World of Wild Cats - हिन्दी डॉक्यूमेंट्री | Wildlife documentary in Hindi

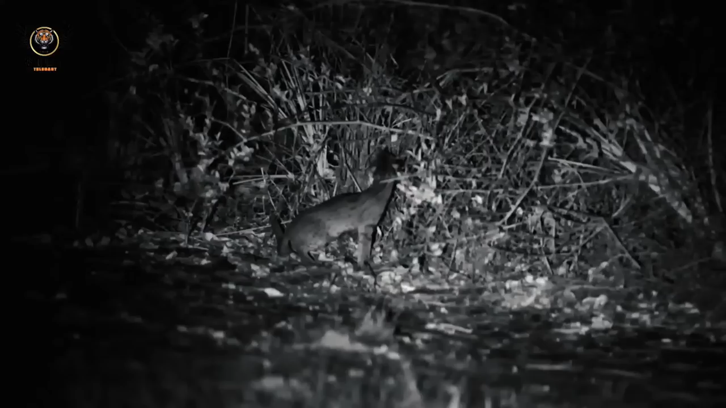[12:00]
लेपर्ड कैट के बंच में ही दुनिया की सबसे छोटी फीलाइन्स देखने को मिलती है रात में घूमने वाली रस्टी स्पॉटेड कैट ये भारत और श्री लंका के पतज़ड वाले जंगलों में पाई जाती है और इनका वजन लगभग डेड किलो तक होता है
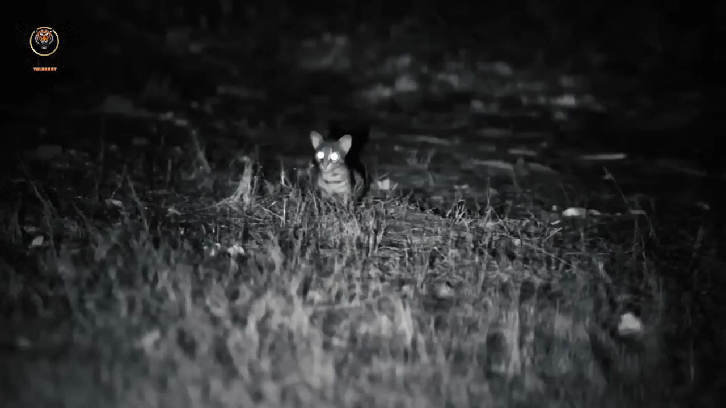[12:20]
ये बड़ी तेजी से अपने शिकार पर
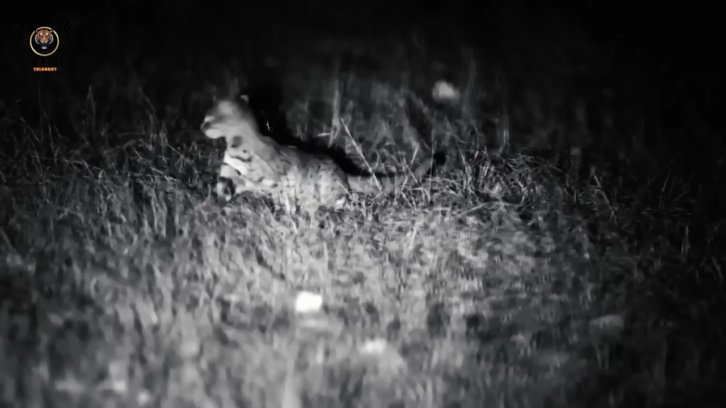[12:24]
जपट कर उसे पकड़ने के लिए जानी जाती है